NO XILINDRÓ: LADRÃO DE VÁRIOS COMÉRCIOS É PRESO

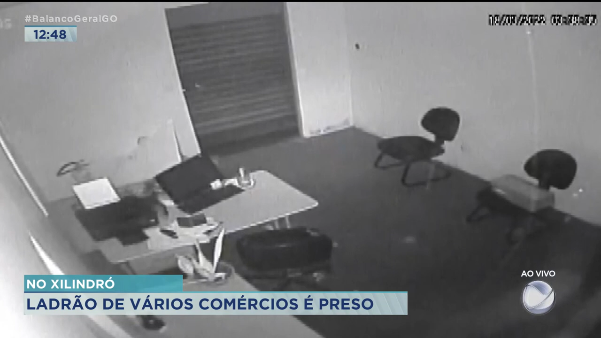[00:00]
O Wagner Rodrigues, que é comandante da Romu, que é um grupo de elite da Guarda Civil Metropolitana, veio aqui pra falar com a gente. Olha a cara de pau dele aí, entrando nesse comércio. Wagner, boa tarde. Boa tarde, Luares. Boa tarde a todos que nos assistem nesse momento. Bom, conta pra gente, ele agiu em basicamente qual região, Wagner? Olha, Luares, esse indivíduo aí já foi flagrado por câmeras de segurança na região de Campinas.
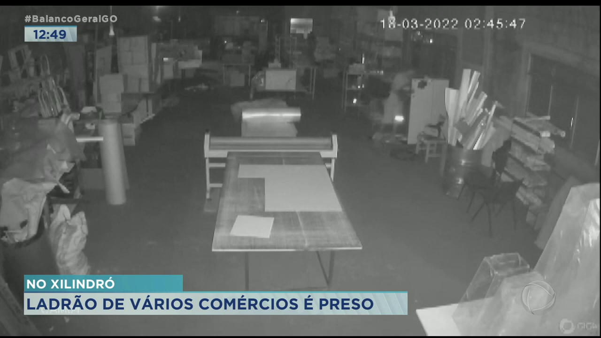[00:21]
E na madrugada, por volta de quase 4 horas da manhã da madrugada de sábado, nós conseguimos lograr êxito e empreender esse camarada na região ali do Jardim Petrópolis, já saída pra Trindrade. Só nessa madrugada, Luares, ele já tinha furtado, arrombado e furtado, 4 estabelecimentos, mas nós já temos vítimas aí de mais de 20,